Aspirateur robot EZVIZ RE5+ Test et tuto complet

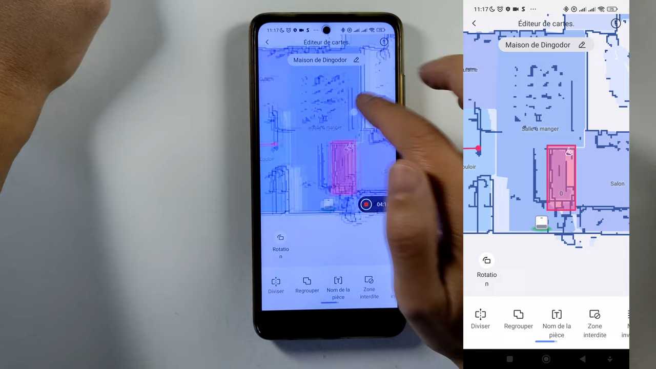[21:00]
Ensuite Donc on peut regrouper ça on l'a vu On peut diviser aussi Donc si J'avais divisé ici
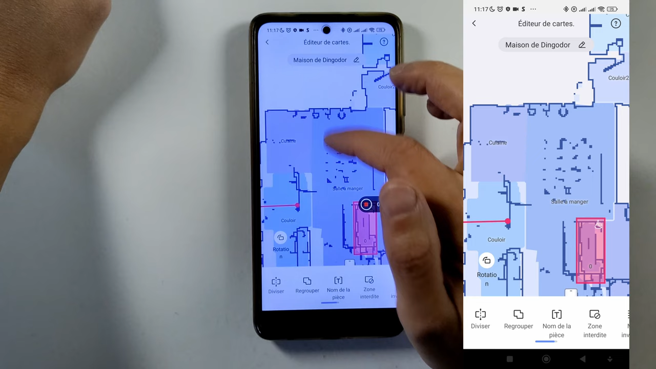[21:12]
Puisque ici j'ai un espace ouvert Donc la cuisine et la salle à manger qui communiquent Donc j'ai fait diviser Et j'ai tracé tout simplement une ligne ici Et
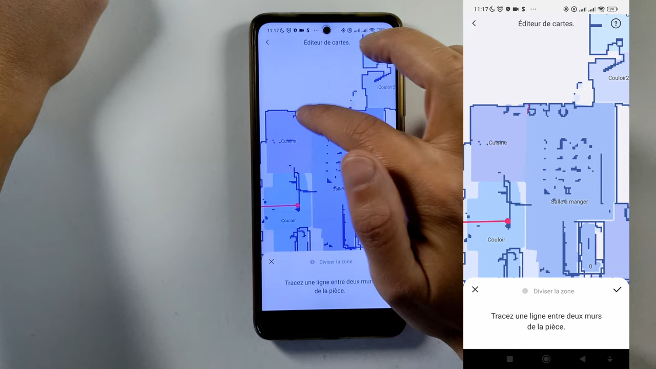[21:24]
Donc une ligne ici Et ça a divisé la pièce Donc j'ai validé Voilà Donc là je ne vais pas le refaire
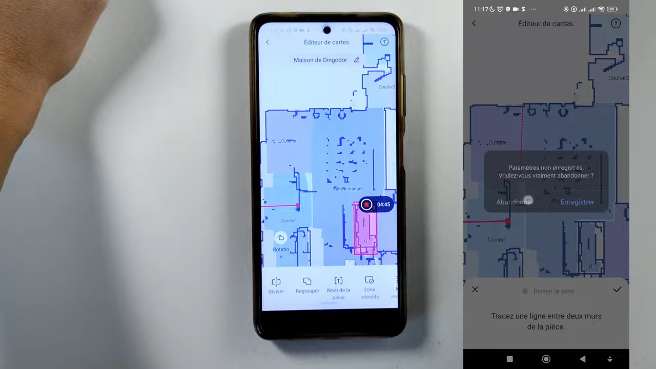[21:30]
J'abandonne Voilà Puisque je l'ai déjà fait Donc ici j'ai encore une autre pièce Que je n'ai pas scannée délibérément
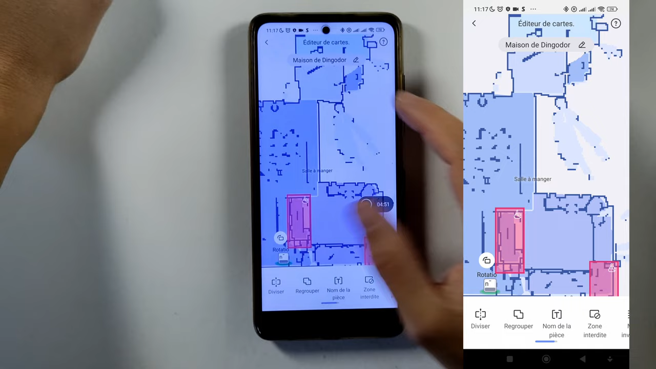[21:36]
Puisque Hop Ça reste un espace privé Ensuite
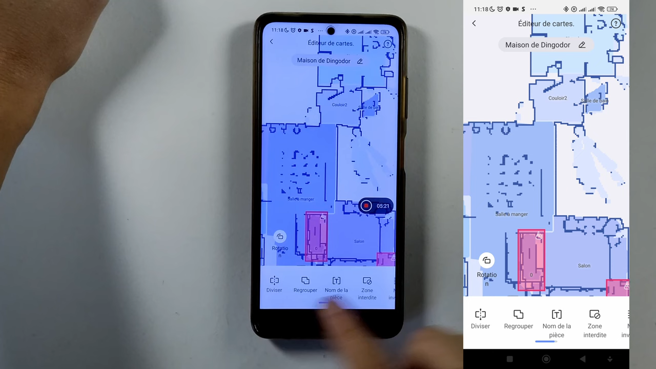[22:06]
diviser Regrouper Nom de la pièce Pour changer le nom de la pièce Définir des zones interdites Et mur invisible
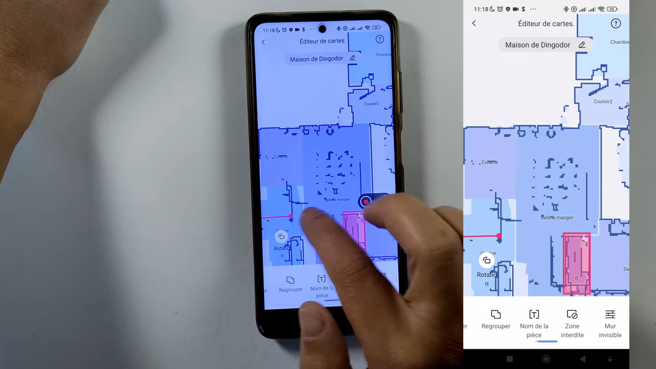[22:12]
Que vous avez vu ici Donc si je clique Par exemple Je vais créer un mur Ici invisible Donc je fais ajouter Donc ça se représente comme ça Vous tenez compte De la barre du milieu Ici Pour que ça fasse le mur invisible
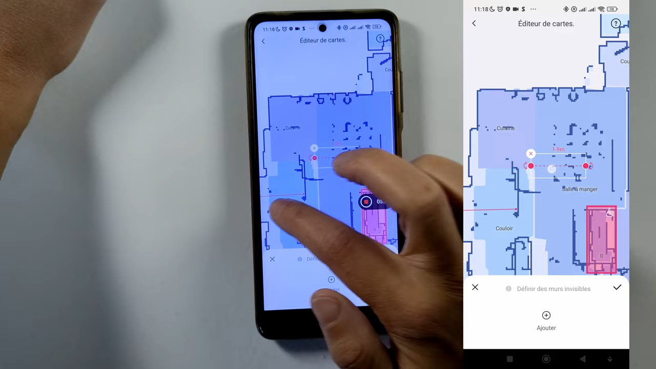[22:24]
Voilà C'est une petite subtilité Parce que c'est vrai Que ça peut
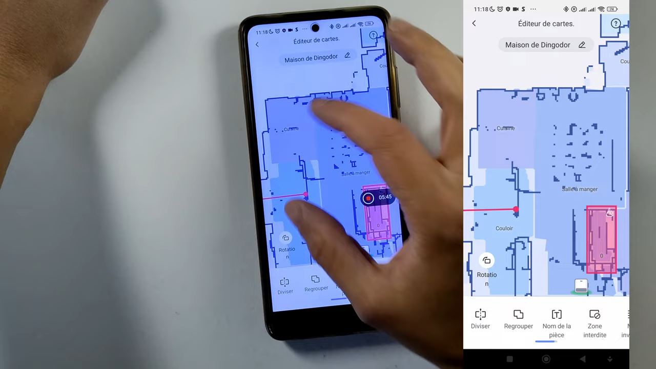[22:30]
être Un petit peu perturbant L'espace pour faire le mur Voilà
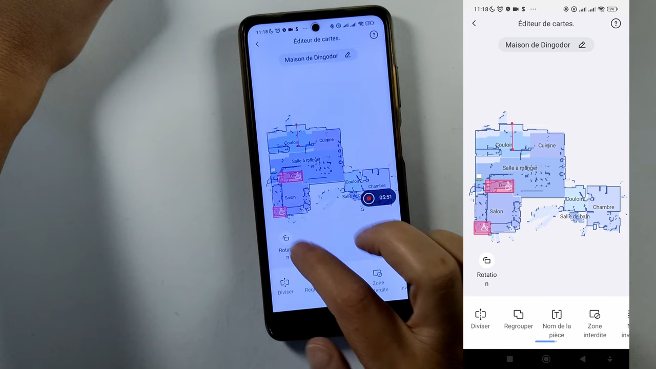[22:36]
Je peux retourner la carte Si je souhaite Mettre la disposition Comme je souhaite Mais bon La disposition
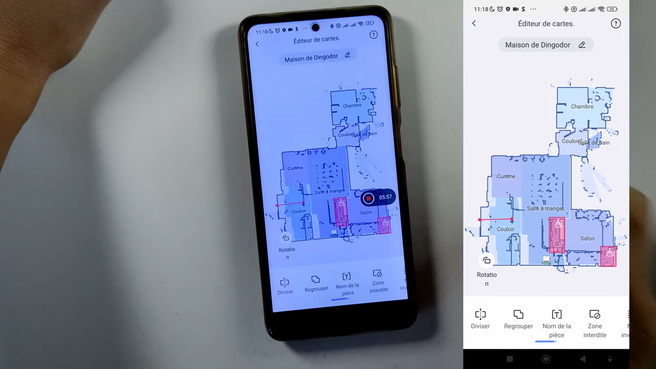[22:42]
ici Elle est correcte pour moi Donc ça c'est bon Si
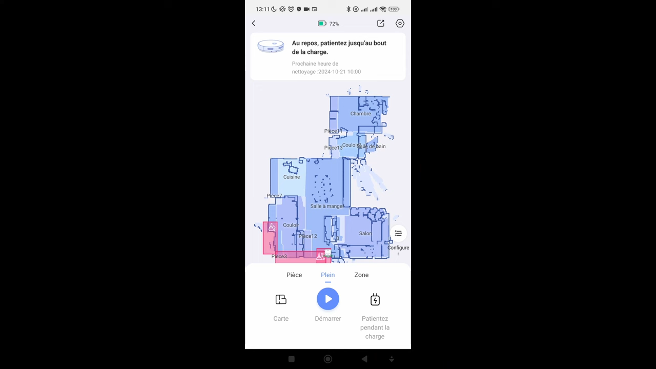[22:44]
vous désirez changer d'étage C'est très simple Vous allez sur carte Vous cliquez dessus Là vous choisissez Si je veux aller au premier étage Puisque là on voit C'est en cours d'utilisation Donc ma maison Et en dessous Premier étage Vous cliquez
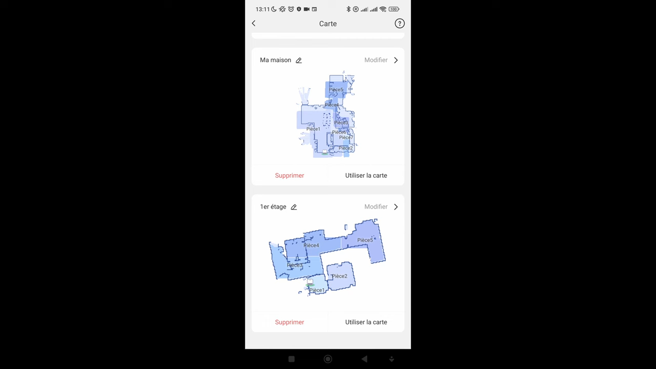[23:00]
tout simplement Sur utiliser la carte Et là C'est cette carte là Qui sera utilisée Donc vous déplacez manuellement Bien sûr L'aspirateur Vous le mettez à votre premier étage Et ça va nettoyer Votre premier étage
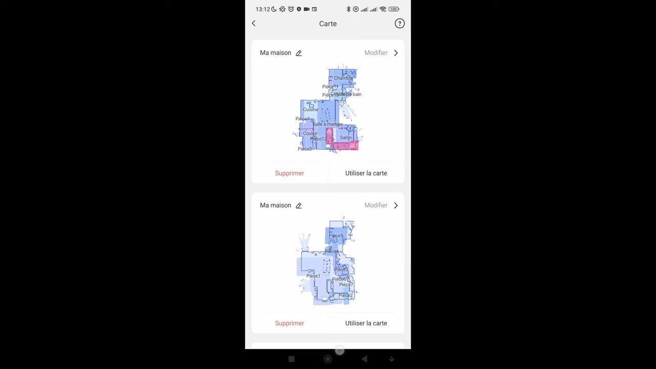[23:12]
Si je le souhaite Retourner Au moray de chaussée Je fais Utilisation Donc utiliser la
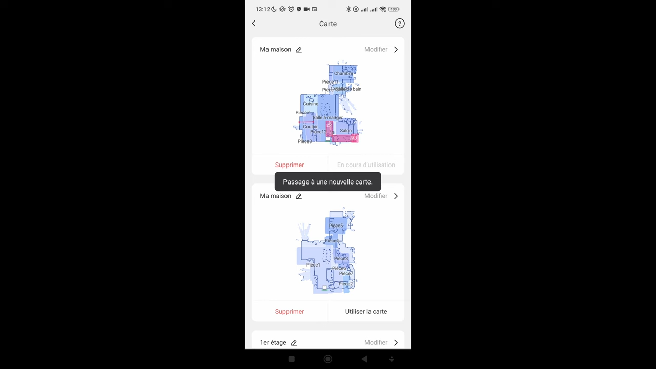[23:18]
carte Et voilà C'est très simple Pour changer D'étage Si je vais dans plein C'est très simple
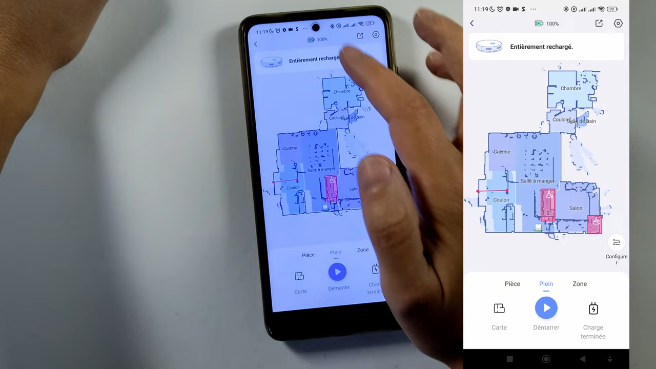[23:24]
C'est la pièce Qui est définie Il suffit de faire démarrer Et l'aspirateur robot Va démarrer On peut également modifier L'ordre de nettoyage Des pièces Si jamais la configuration Automatique Ne vous convient pas Vous cliquez sur Configurer Et tout en bas Vous avez la séquence De nettoyage Et
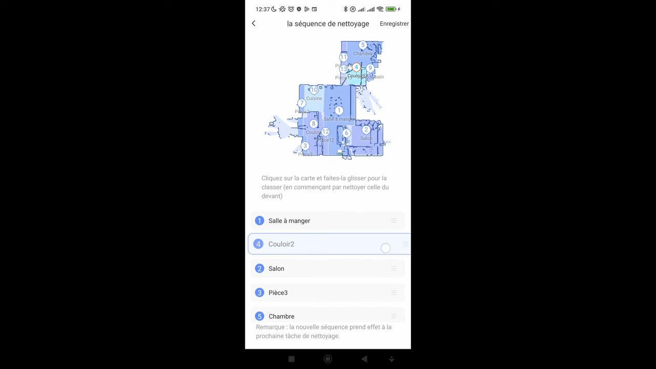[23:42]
là vous choisissez L'ordre de nettoyage Des pièces Par exemple Si je souhaite Que la salle à manger Soit nettoyée en premier Ou bien le couloir En deuxième Etc Vous faites comme vous voulez Dans
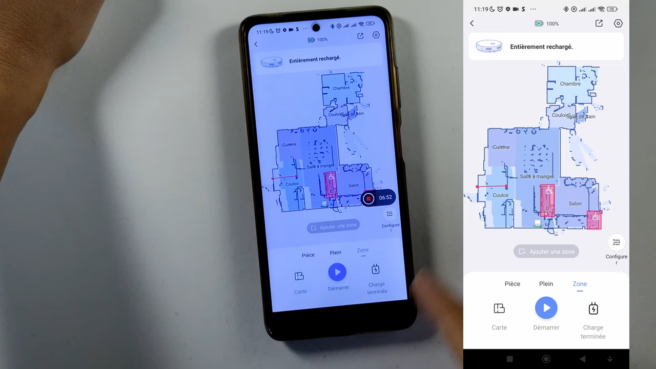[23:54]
zone Je peux ajouter Une zone de nettoyage Donc si je souhaite Que l'aspirateur robot Nettoie cette partie là Je peux le faire Je peux rajouter Une autre zone Si je veux Qu'ensuite Elle Nettoie cette zone là Je peux le faire Je peux encore ajouter Des zones Il n'y a pas de limite Je n'ai pas vu